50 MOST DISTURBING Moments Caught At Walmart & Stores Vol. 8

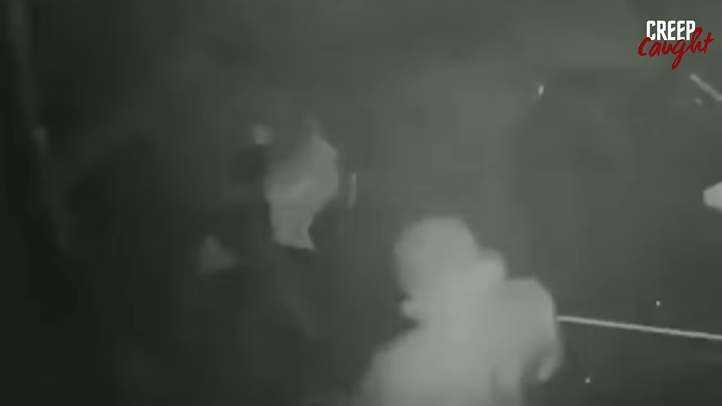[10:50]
They entered the store and returned with hands full of stolen items.
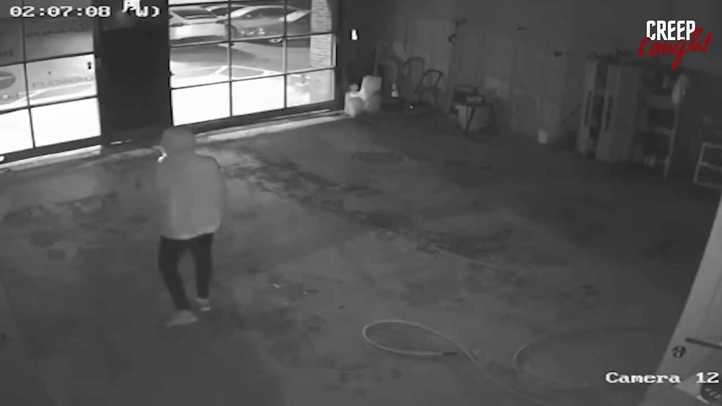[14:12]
snagging keys to luxury cars. The dealership became their playground for about 10 minutes. Their loot, a jackpot of 6 luxury cars, 3 Audis, 2 Mercedes, and a Maserati. The manager and owner, alerted by the blaring alarm, notified the police, who arrived just as the culprits made their escape.
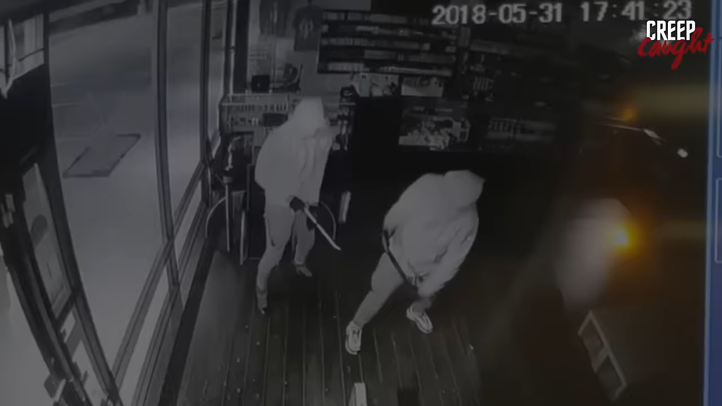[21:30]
Two individuals forcefully entered Phoenix Rising Vapor Lounge in Houston, wielding sledgehammers. They shattered the glass doors and targeted the Bitcoin machine, smashing it to access the cash box before swiftly making their escape.
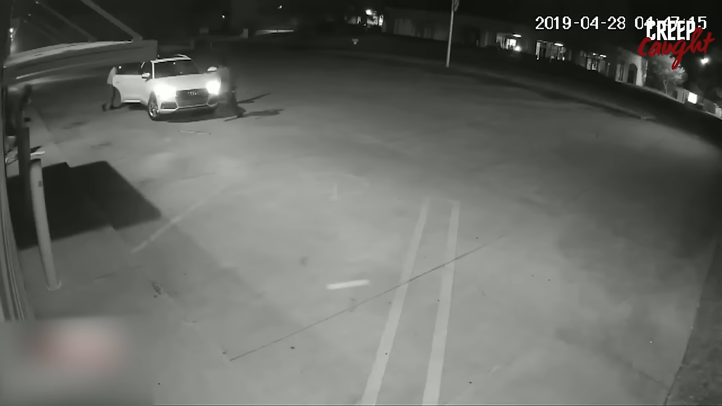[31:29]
conveniently parked in the parking area.
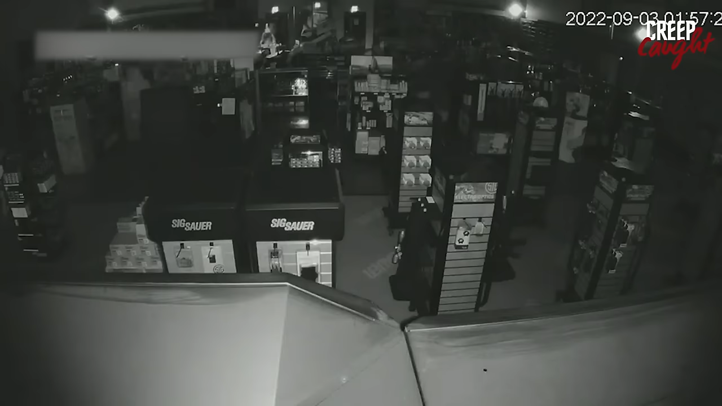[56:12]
They crashed a stolen Hyundai into the store's front door, rushing inside to steal firearms and triggering alarms on the general manager's cell phone.
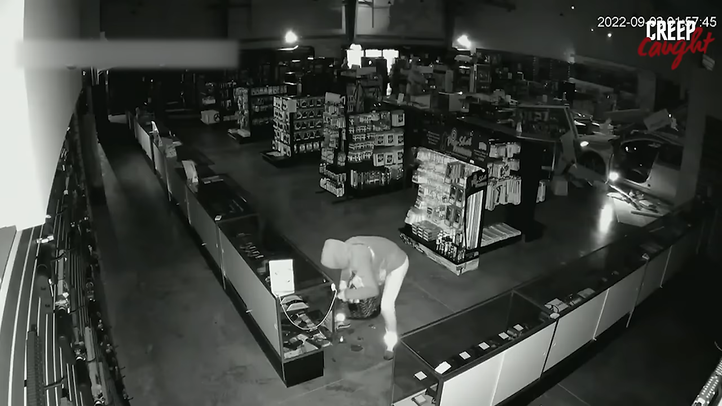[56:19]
After just 1 minute and 45 seconds inside, a driver outside honked to signal the need to clear the building. The individuals inside swiftly made their way through a hole in the wall to escape the scene. I think it's horrible. I think it's really terrible. As soon as the alarm went off, my cell phone basically just started blaring.